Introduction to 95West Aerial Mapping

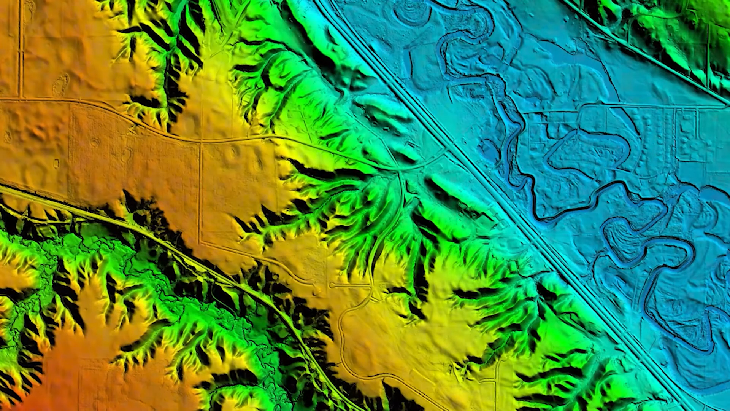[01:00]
We've been delivering full point cloud with many different classifications within the LiDAR data set as well as high resolution imagery as tight as a tenth of a pixel.